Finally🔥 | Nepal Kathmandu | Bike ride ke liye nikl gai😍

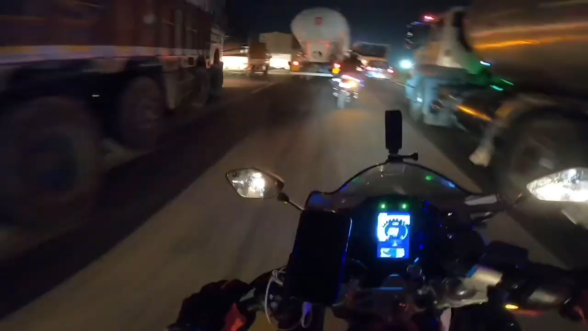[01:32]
10:30 हो रखे हैं भाई मेन हाईवे पे ऐसा जाम तो
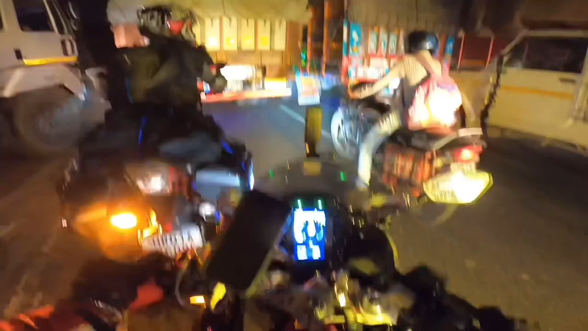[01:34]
ये ट्रकों की लाइन खत्म ही नहीं हो रही भाई आधा घंटे से लाइन में फंसे हुए तो वो इस अभी हम रुके था मेरठ से